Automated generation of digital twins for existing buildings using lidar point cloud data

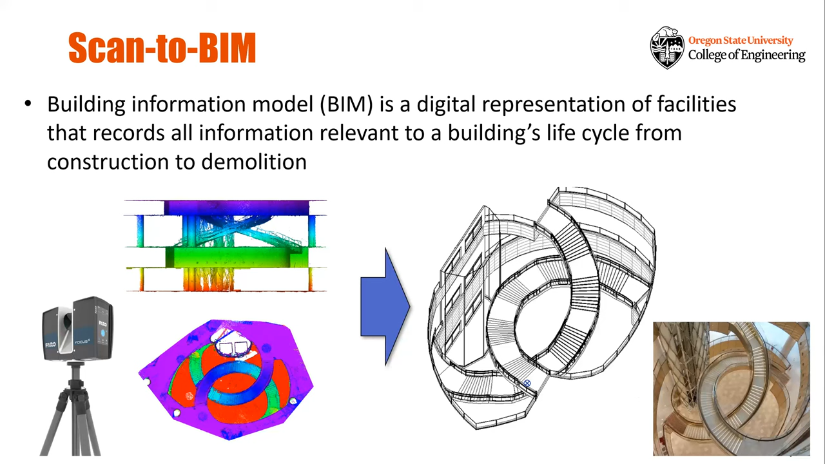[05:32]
And then classification of object and attribution is always challenging, even though, despite all the advances in the scanning technologies. So this is what we are trying to solve, our research team is focusing on. So taking the scan data and then create this kind of digital representation with minimal user interactions. So we are working on this web platform, web cloud-based web platform InstaTwin. This is according to platform and data repository
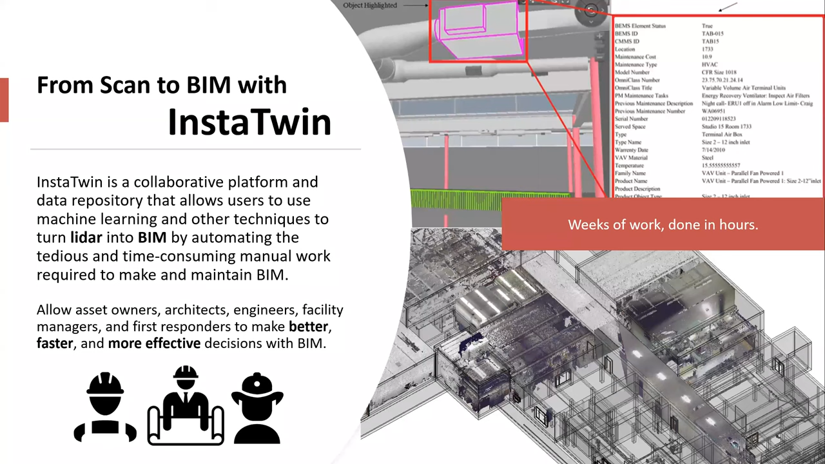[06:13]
that allows you to use machine learning and other techniques, state-of-the-art techniques, for the purpose of the creating S-built beam from scan data for the AEC industry and other building and the construction societies.
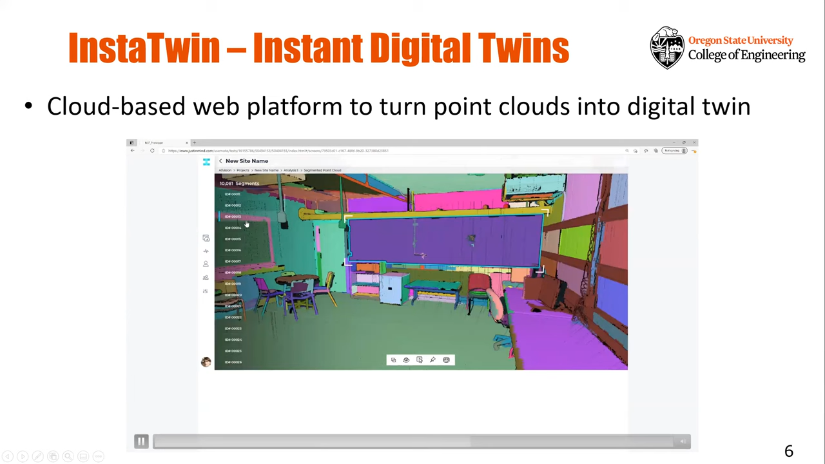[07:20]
And also this platform will allow you to kind of make some added to the pre-processing result to improve the final output models.
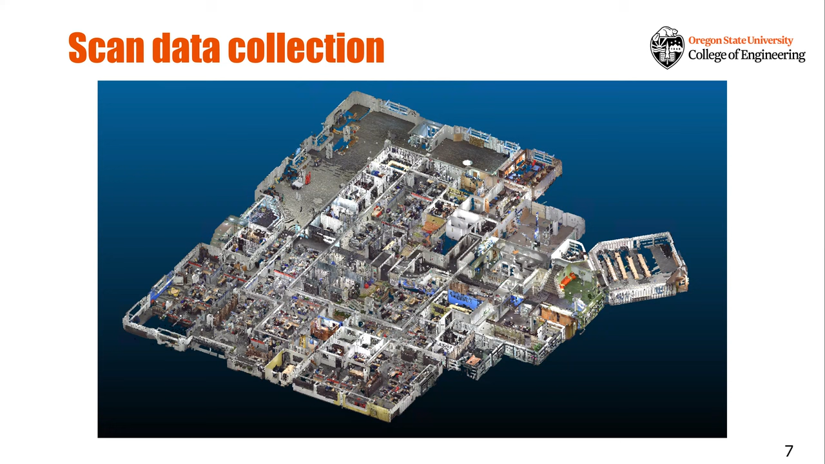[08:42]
And as you can see, it includes a lot of rooms and corridors and objects. So you may, it's simply really challenging to collect this data and then registering it and also turn this data into 3D model. So first of all, let me talk about the data collection issues.
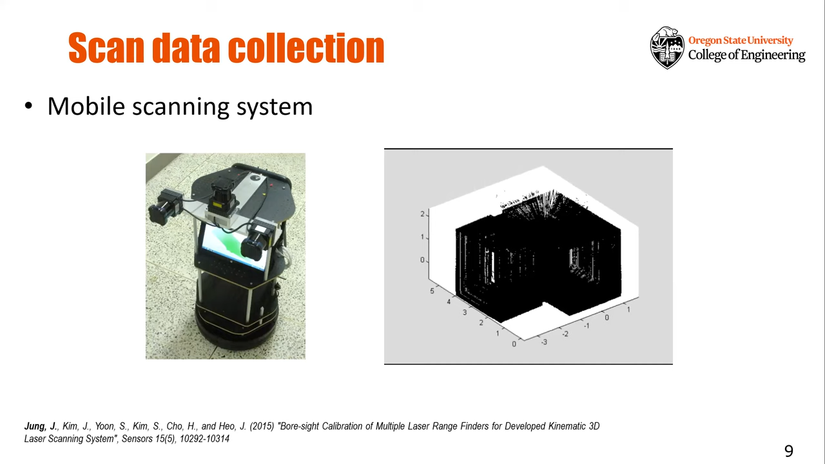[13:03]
So basic idea here is that you can sequentially register the vertical profile of point cloud data along the robot trajectory. Uh, another way of the, um, over-scanning system is the STABEMO scanning strategy.
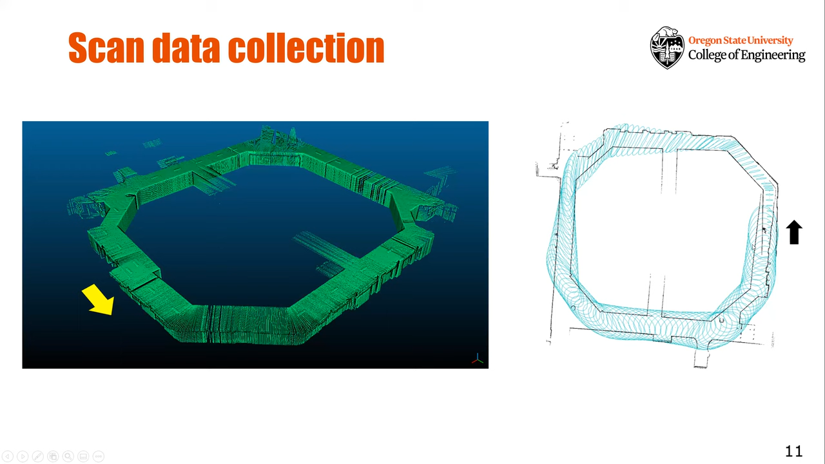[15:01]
And then in the right-hand side, you see this is the error ellipsis, 2D error ellipsis, showing that in the beginning, the errors are pretty small, but it gets larger and larger. And finally, in the end, these kind of tend to diverge in the end. So what you can do is that after making a loop closure, we can do some kind of adjustment. We usually use the list scale adjustment to solve this misalignment. In order to do that, we need to identify the same locations. In that area, we can link our starting point and then ending point, end point, and then do kind of a list scale adjustment to minimize the misalignment and errors.
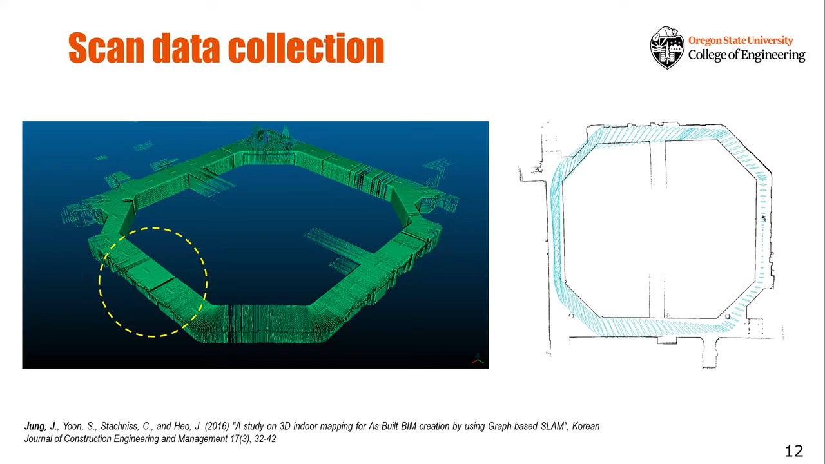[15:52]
So this kind of the post-processing adjustment is kind of the very important insulin technique. So I believe most commercial software out there and systems adopt SLAM technique, as well as this kind of the post-processing error adjustment to improve the mapping quality. Another interesting over-scanning system is the iPhone sensor, Apple RIDA sensor.
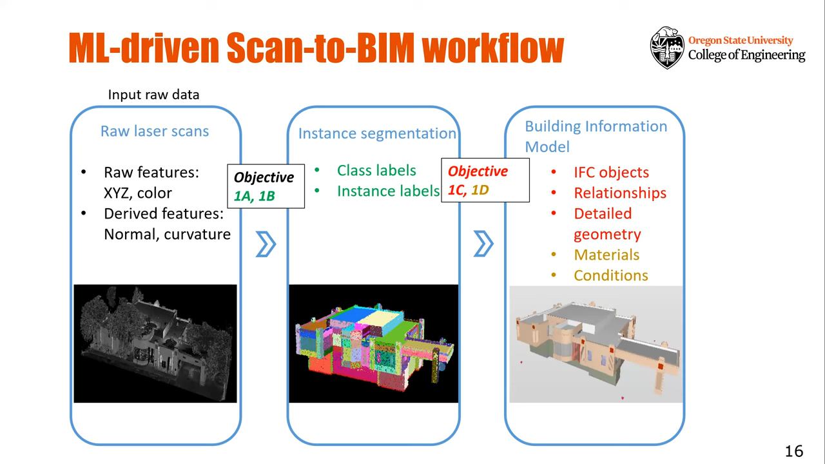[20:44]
After that, those segmentation and classification results will be fed into the machine learning to other, other stages for, to create this kind of the, you know, the, uh, building information model. So this machine learning technique is actually used for, for the, uh, non-parametric modeling.
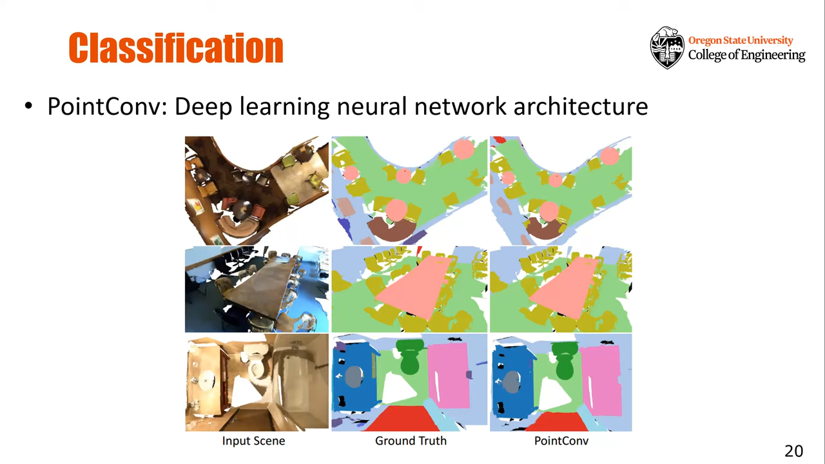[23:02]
the data classification team running architecture result. So, uh, I remember that they compared this result with the other state or the other, uh, other method, art method, and then they achieved the kind of the, uh, best accuracy in terms of the classification result.
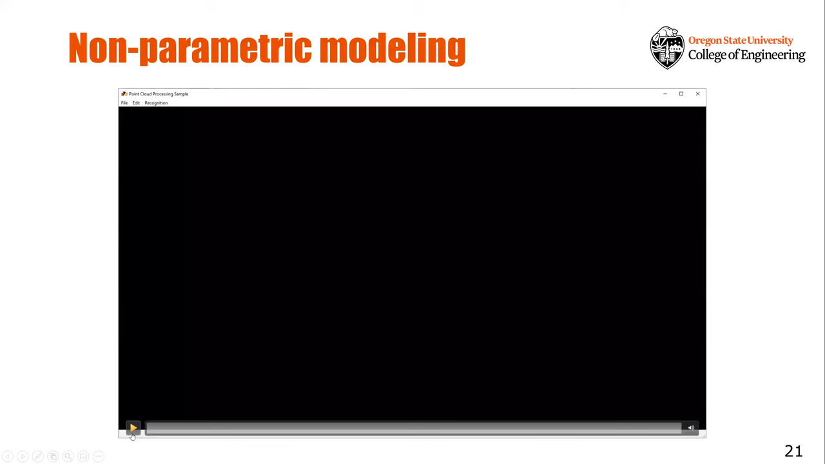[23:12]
And then this kind of segmentation and classification result can be used for the non-parametric modeling.
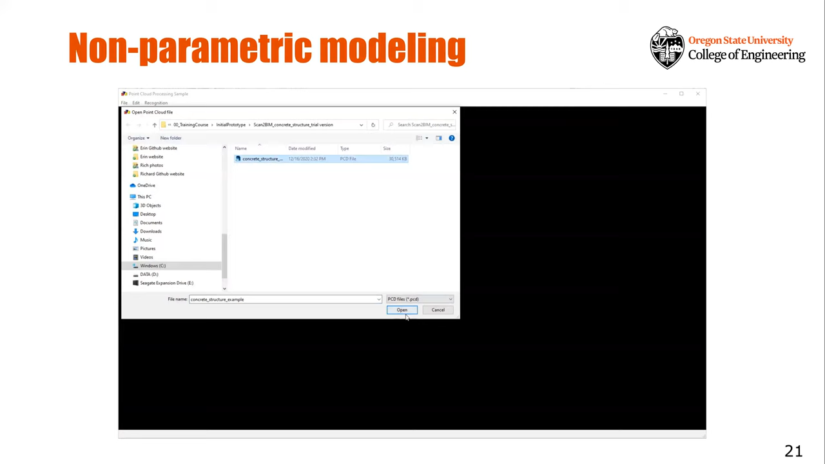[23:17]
So non-parametric modeling here means that,
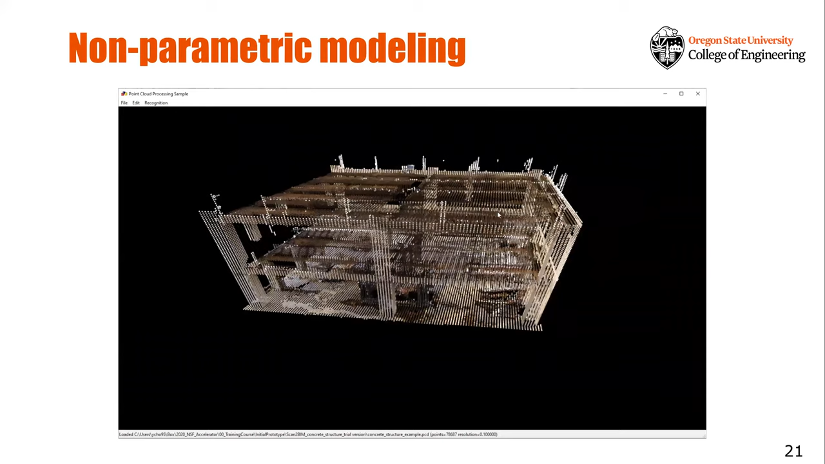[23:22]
so some object in the scene is, cannot be very challenging to parameterized.
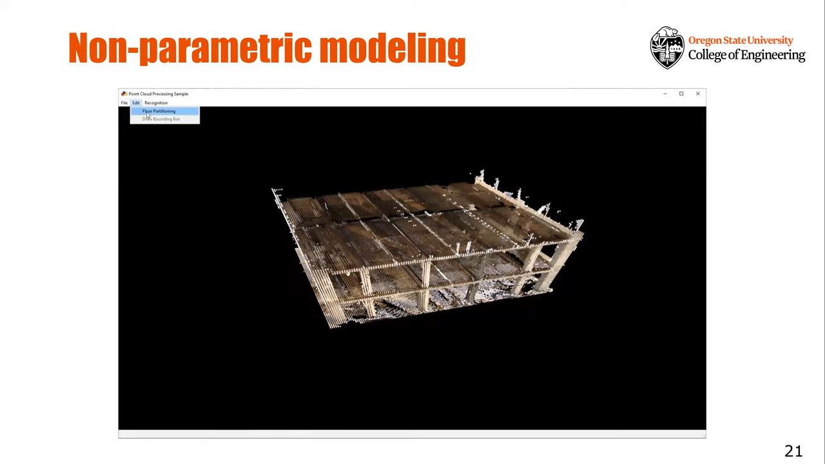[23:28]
There has very complex shape, and it's very complicated.